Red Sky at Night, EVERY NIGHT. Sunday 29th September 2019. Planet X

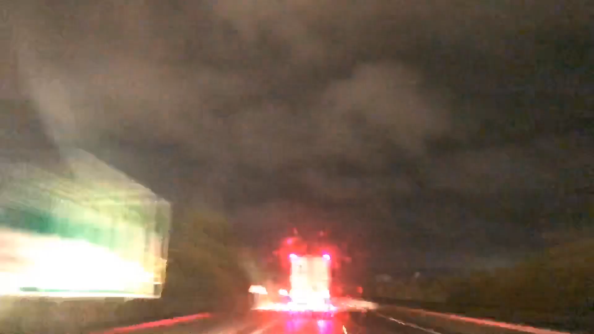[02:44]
YouTube. It's 4:30 in the morning. There's an orange and bluish light on the horizon, as you can see, and there's a great big planet sitting over us right now. I know you think it's impossible, but it's either a great big planet